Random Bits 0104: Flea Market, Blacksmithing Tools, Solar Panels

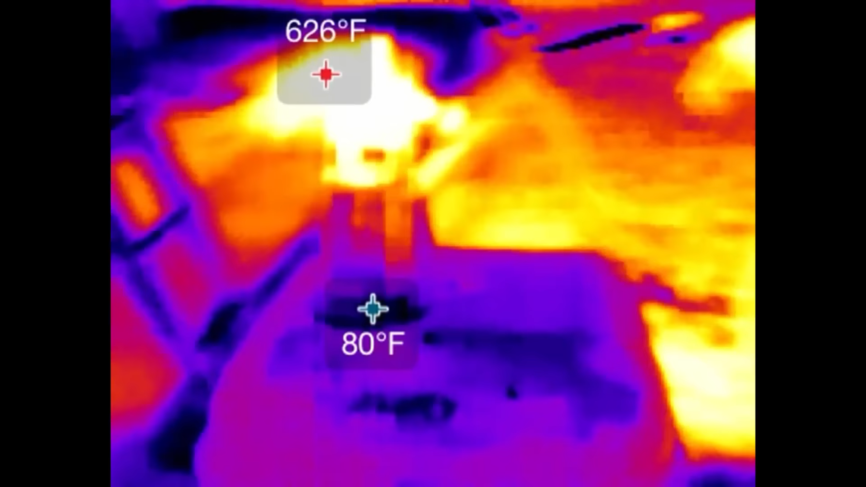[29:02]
So we have my Seek thermal camera.
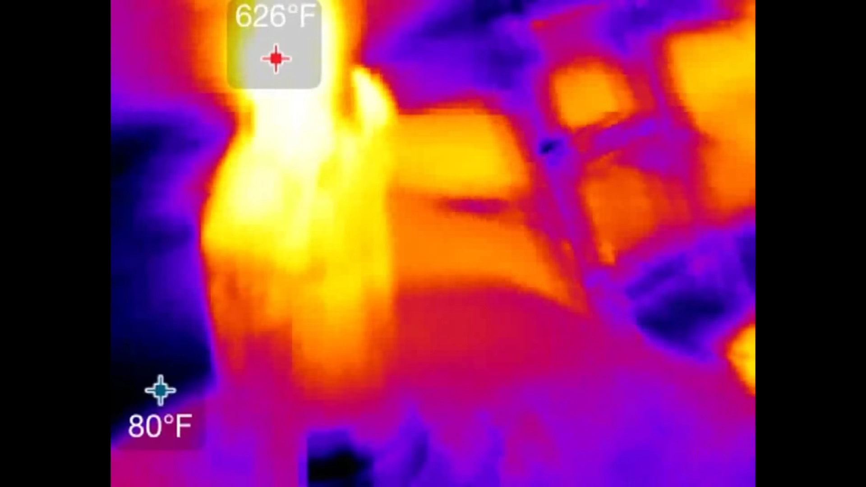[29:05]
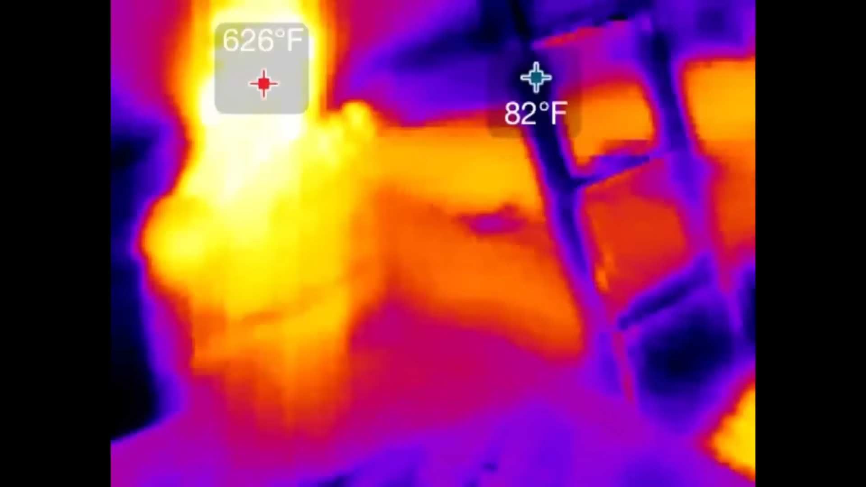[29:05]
This is what it looks like.
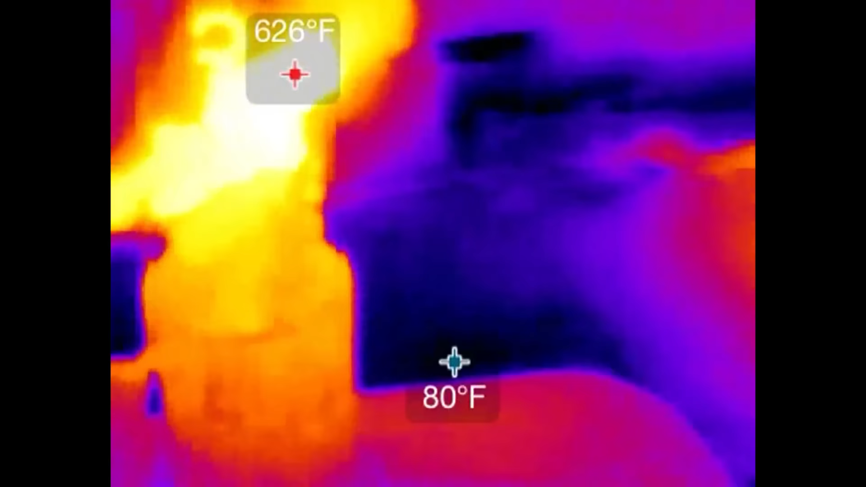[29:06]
Oh, 626 degrees Fahrenheit. Let's turn that up.
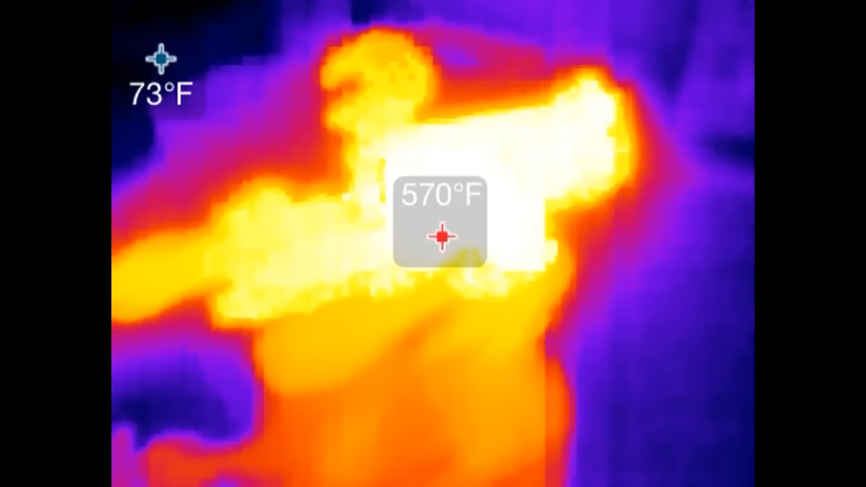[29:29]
On screen: spot 570°F
It looks like I can't get it restarted. It's running out of fuel. But oh well. Look at the temperature go down. It goes down pretty fast.